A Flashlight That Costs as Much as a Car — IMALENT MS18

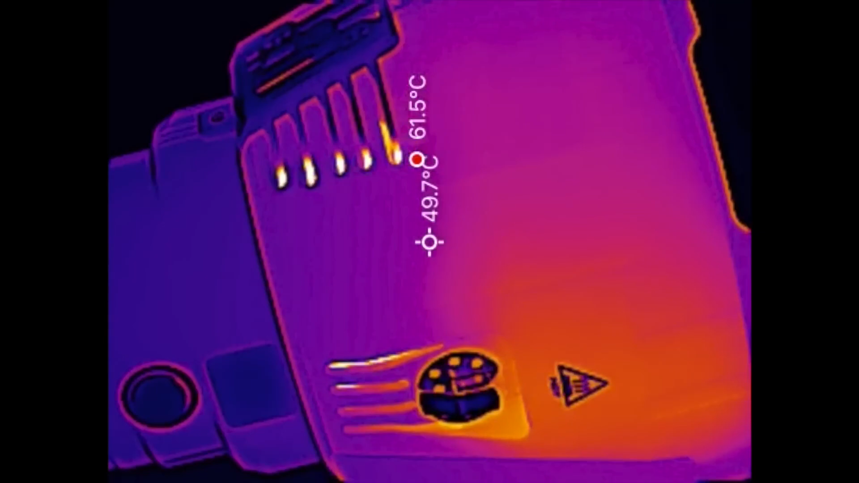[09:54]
To make it clearer, here's a real-time thermal imaging video.